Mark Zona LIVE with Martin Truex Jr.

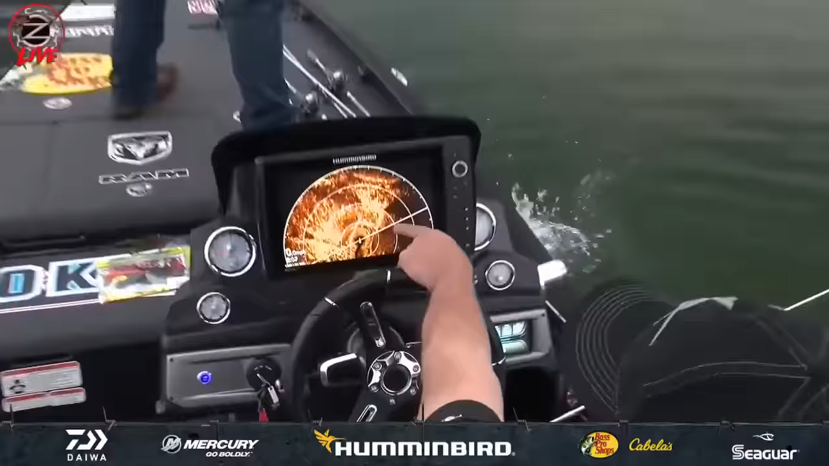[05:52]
Oh, yeah. There's the trench right there.
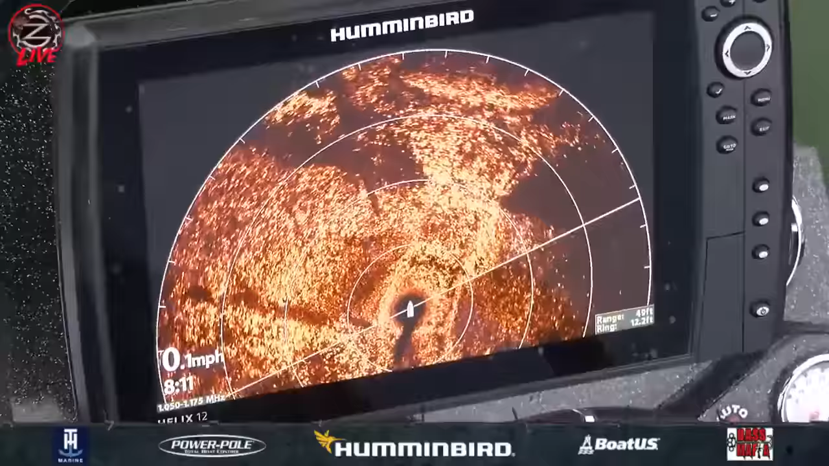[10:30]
But not one bed, not one.
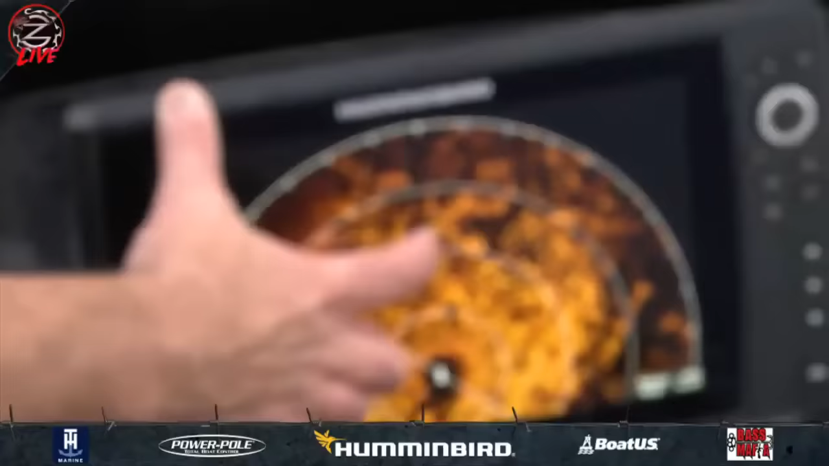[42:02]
That's where he bulldozed in here. You could see it. There's grass, there's algae.
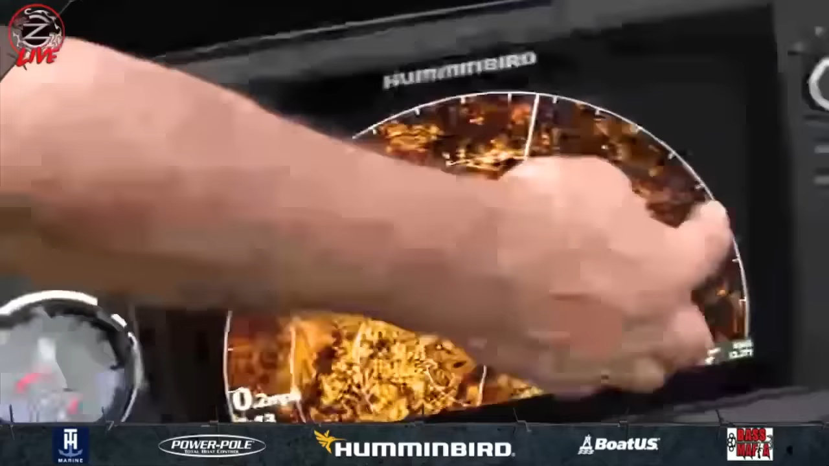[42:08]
Those lanes are where we've caught every fish this morning almost.
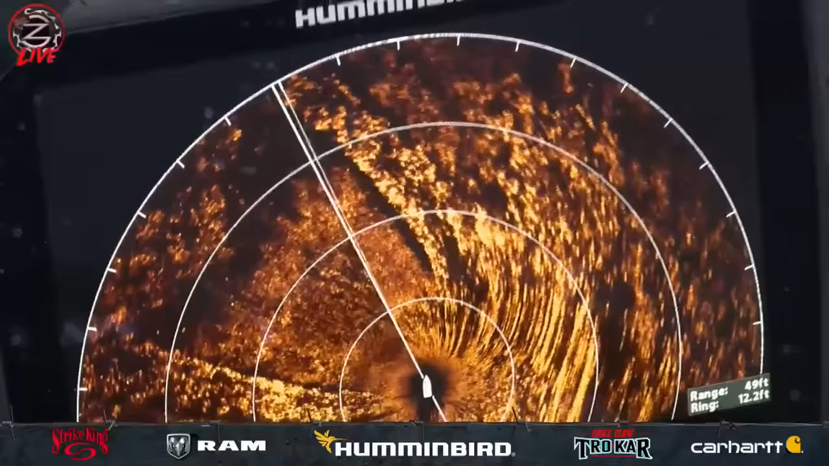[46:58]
I'm gonna test our ground, EK. Ooh, there's a big one.
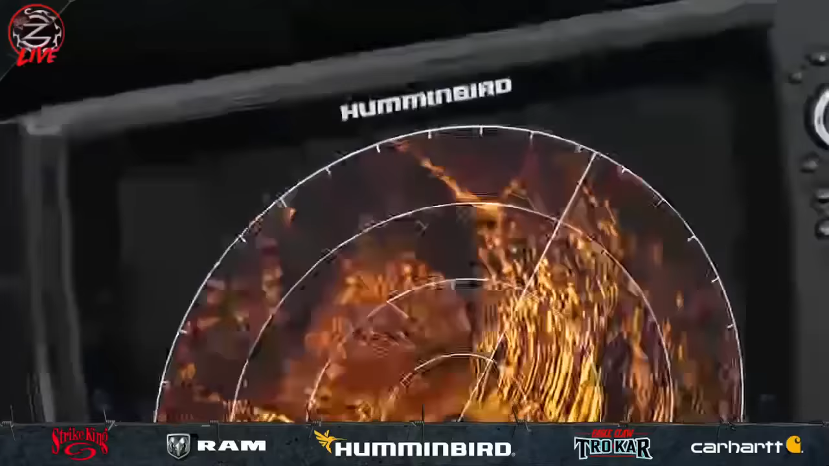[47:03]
I'm gonna test our how close I can get to that mouth. Okay. And then I'm gonna cut out to the left on that high spot.
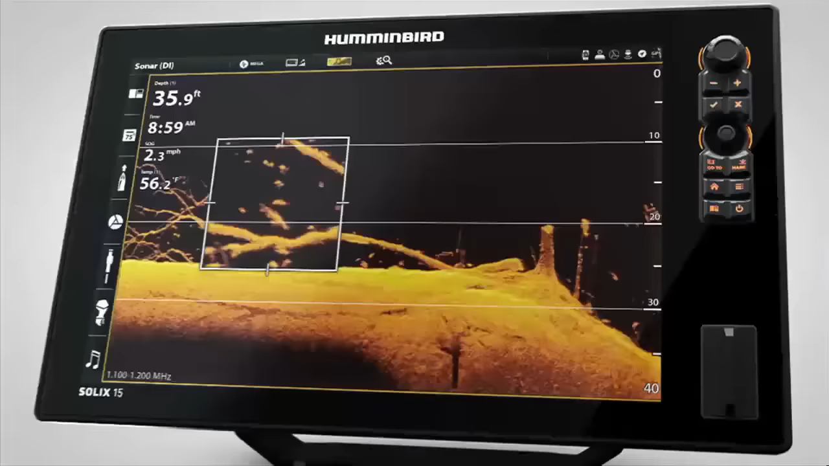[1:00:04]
On screen: depth 35.9 ft, speed 2.3 mph
with our most powerful innovations from Mega Imaging Plus to
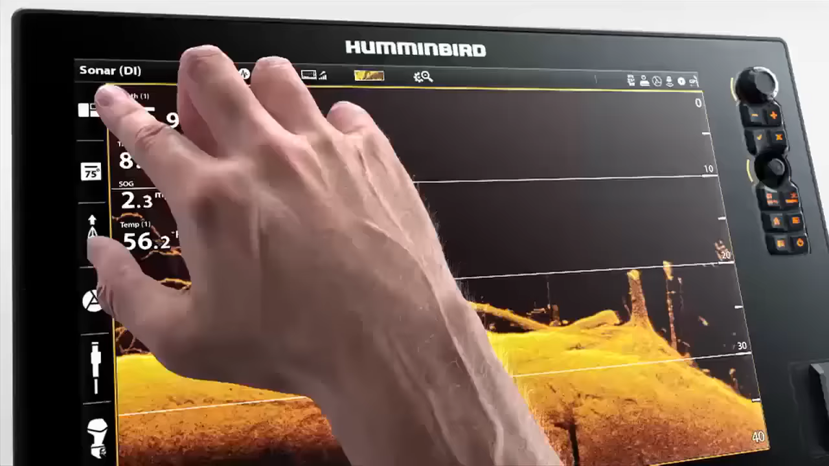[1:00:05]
CrossTouch to AutoChart Live on our largest screen ever.
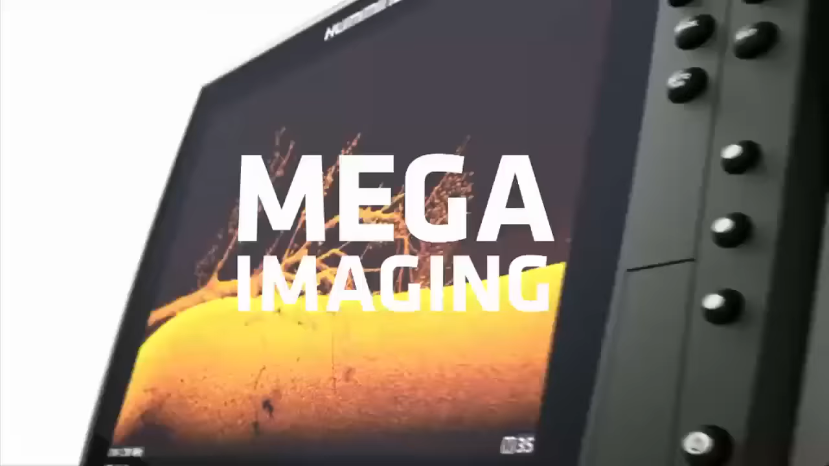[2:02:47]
New Mega Imaging Plus uses high-frequency sonar
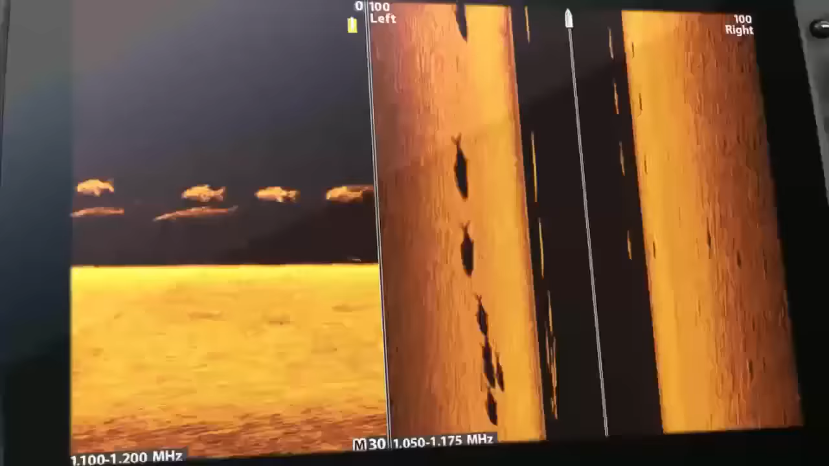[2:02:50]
to show you
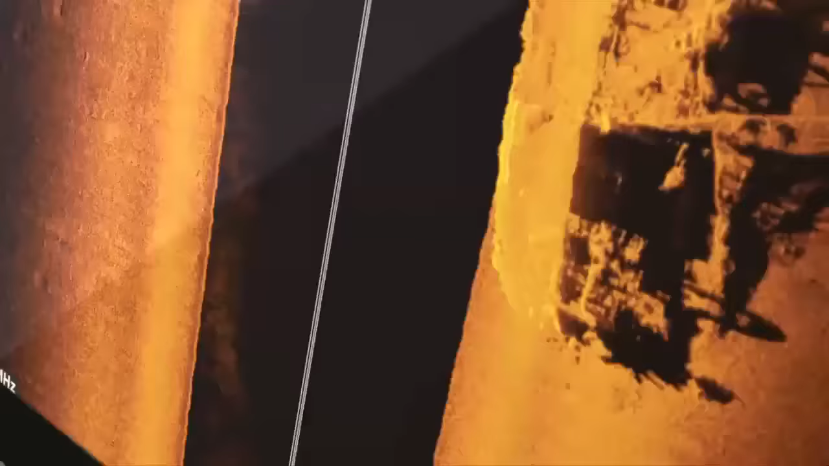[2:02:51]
fish and structure up to 200 feet below your boat and 200 feet out to either side.
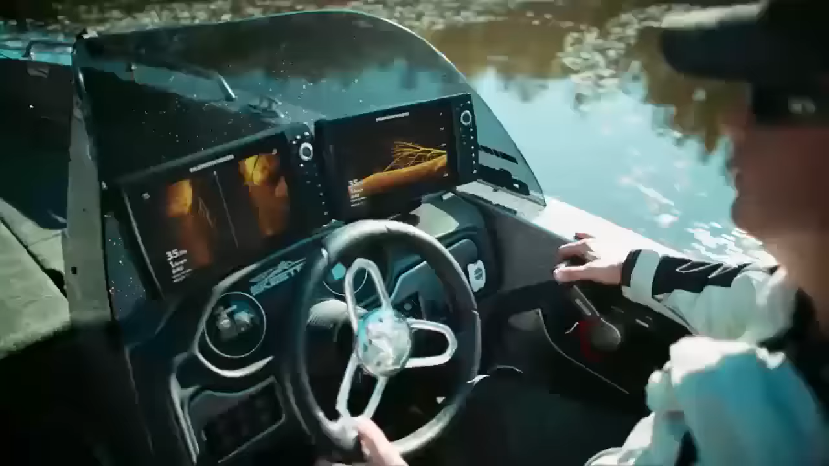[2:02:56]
No more secrets, no more guesswork,
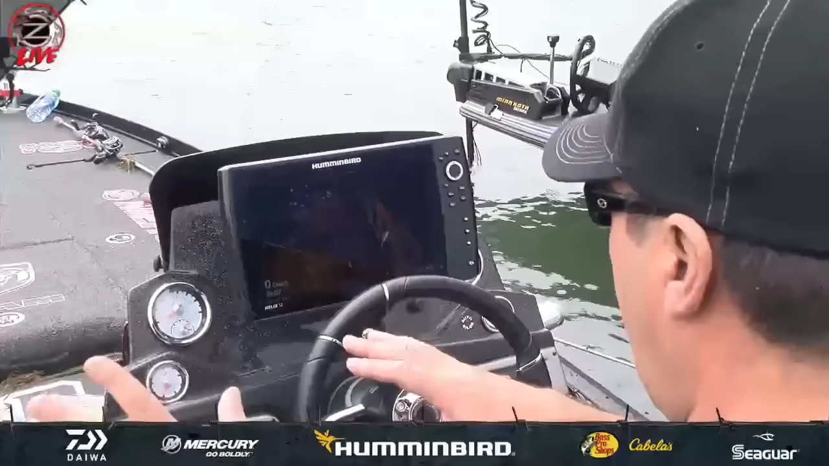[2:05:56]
So we power pull down here for a second. And so we've got Mega 360.
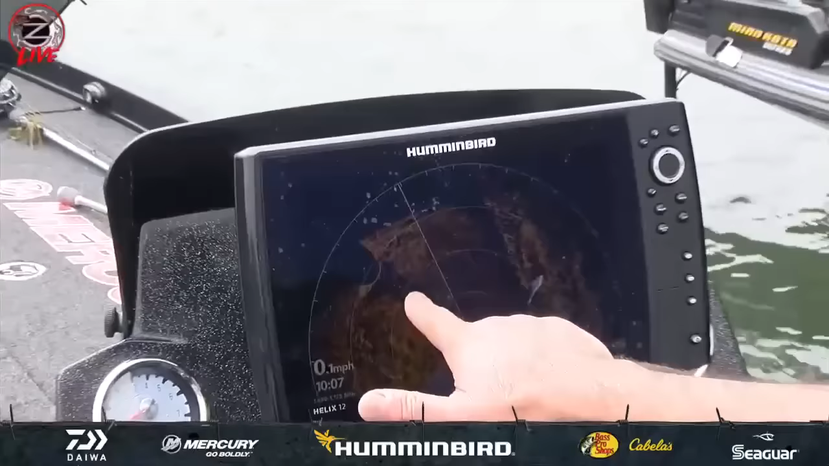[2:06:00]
And one of the biggest questions you get is, okay, what are you looking at?
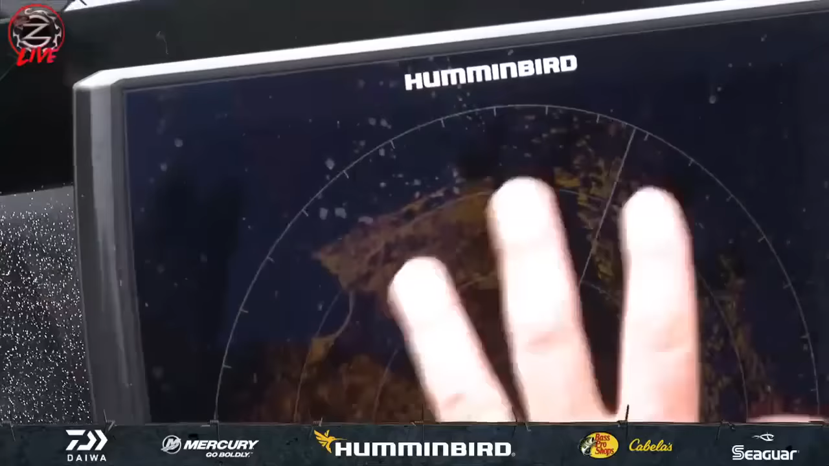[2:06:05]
Like, what am I seeing right here?
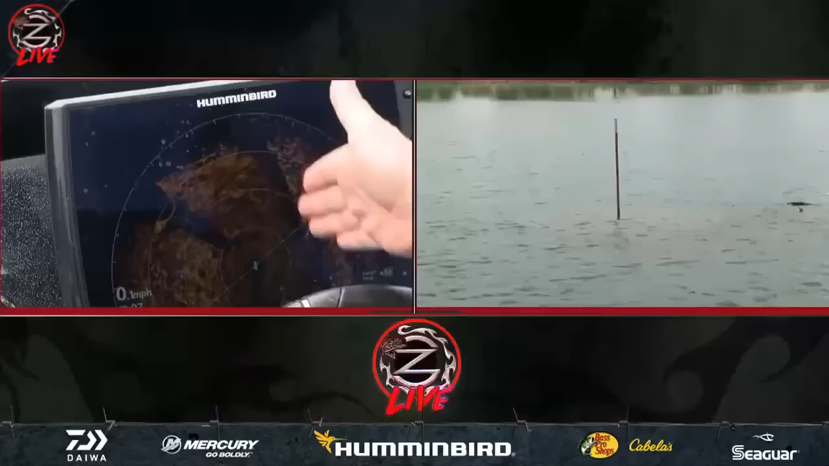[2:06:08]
Okay, obviously there's a weed line right here in a trench, but this is really cool. If you look right here, there's a big concrete tank with, you see that dot? That is that stake right there.
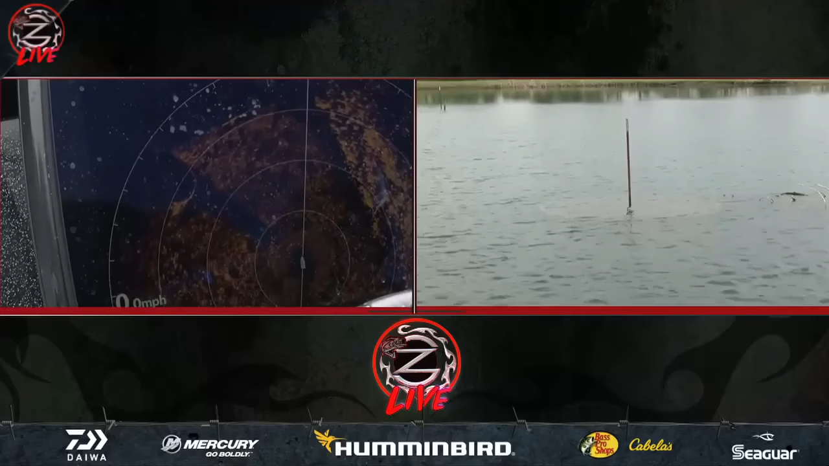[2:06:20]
So if the water's dirty, you'll see a lay down right there, but that's how clear that image is.
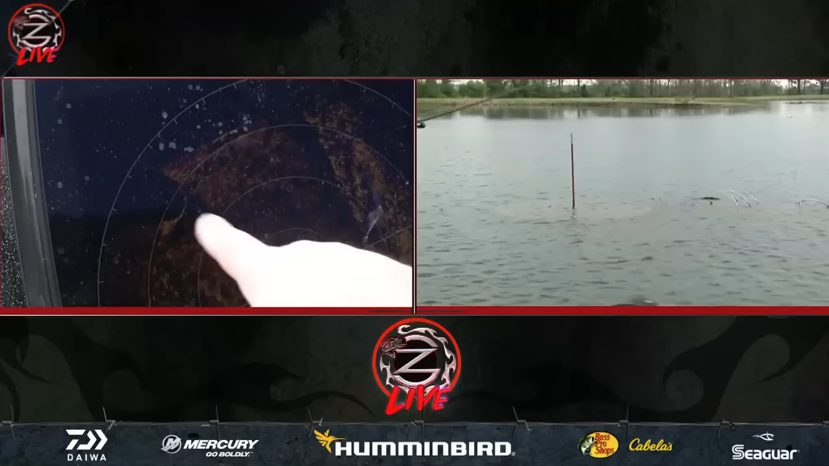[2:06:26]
You could see the round part of that tank right there with the actual piece of rebar that comes out of the water right there.
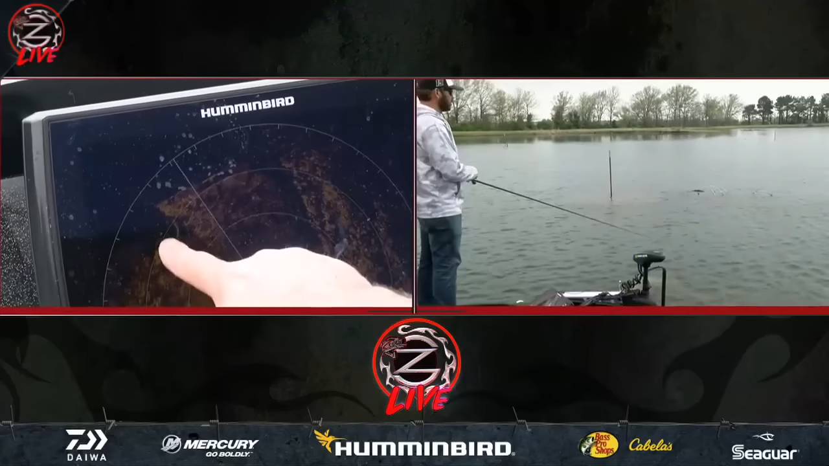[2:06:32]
That's the whole deal with Humminbird Mega 360. And the great thing about that is, if you are, here's what I thought, and I was totally wrong on this. Polinick was the one that kind of opened my eyes to it.